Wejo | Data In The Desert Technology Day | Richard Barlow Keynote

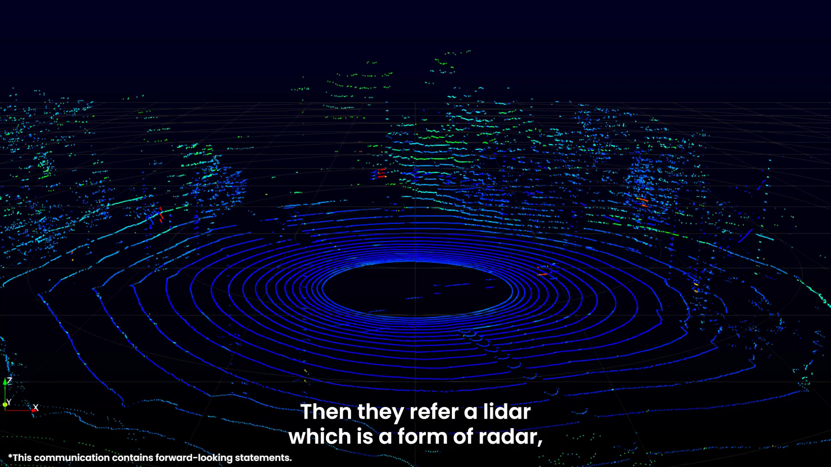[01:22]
Then they refer a LiDAR, which is a form of radar, and they refer on image and camera recognition. And again, we built our own data asset around that as well. So I'm going to talk about that today.